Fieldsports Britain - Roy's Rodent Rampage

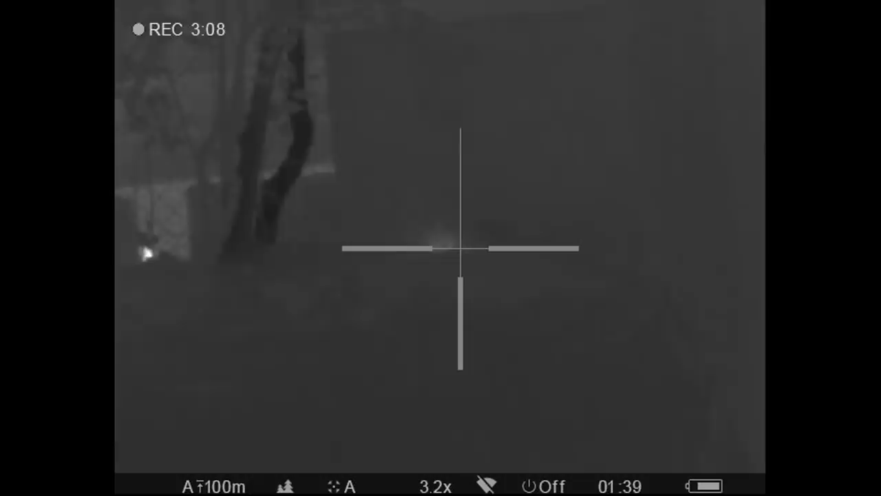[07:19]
as it went to come back in the hole as well so yeah I mean absolutely phenomenal. It's a little bit overkill for this job but again it's not difficult.
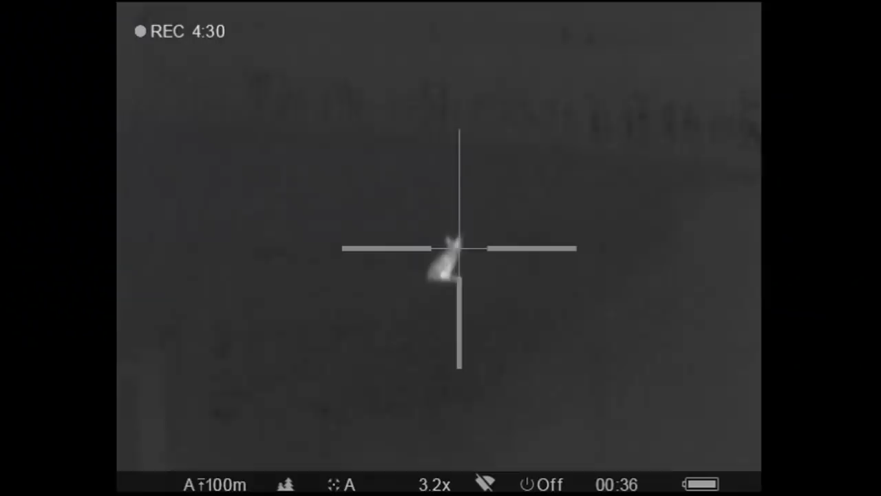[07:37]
Yeah I can put it on the air rifle zero in a couple of minutes and then tomorrow I can put it back on the centre of the fire and we can take it foxing so yeah it just works very very well for this sort of game and we
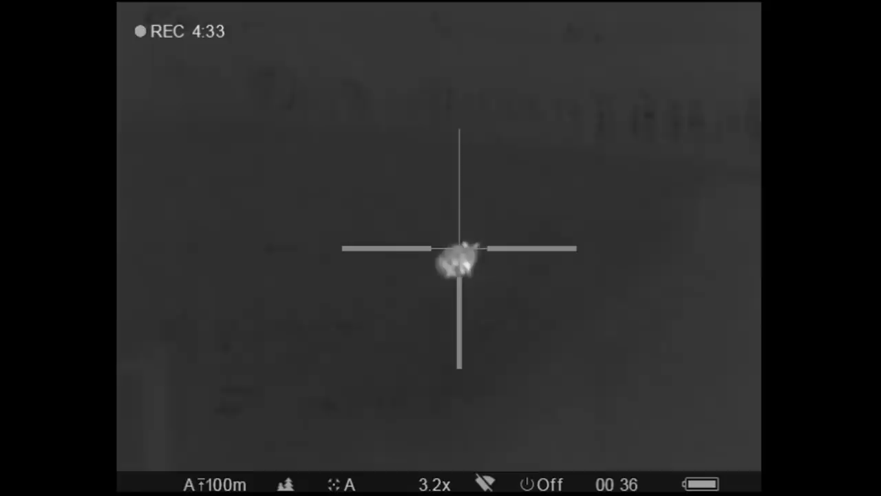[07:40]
ranged those foxes at different ranges afterwards when they'd gone back out into the fields and
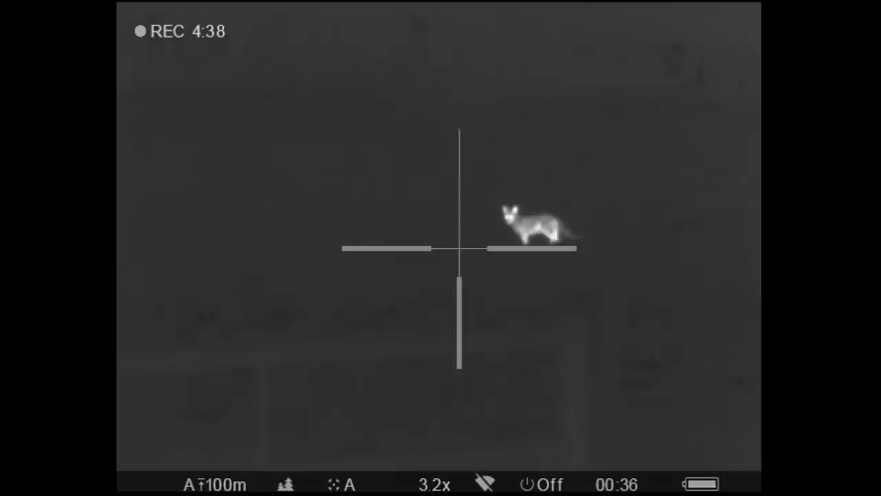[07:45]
it was precise so we were back out about 170 metres out there.
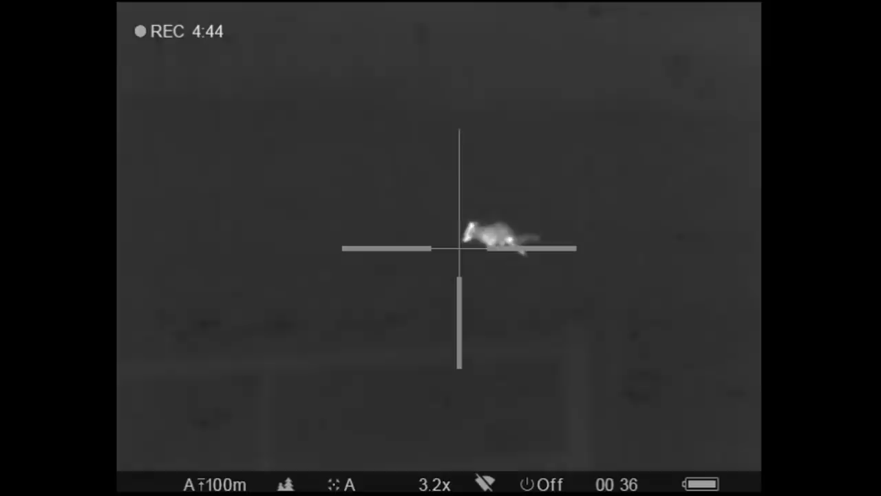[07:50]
The closest we got them was to 60 or 61 metres. So it just takes out all of the doubt.
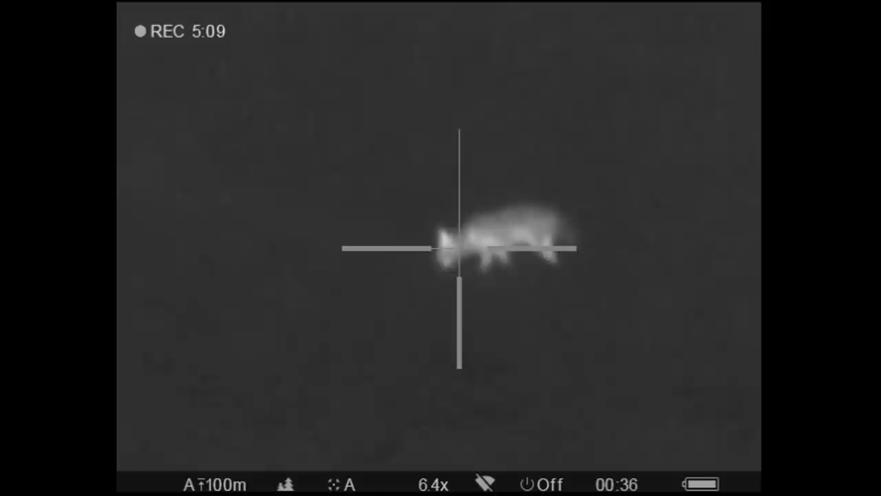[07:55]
You know exactly where you are. You know what your ranges are and it just reassures you that you can take that shot knowing exactly where you are.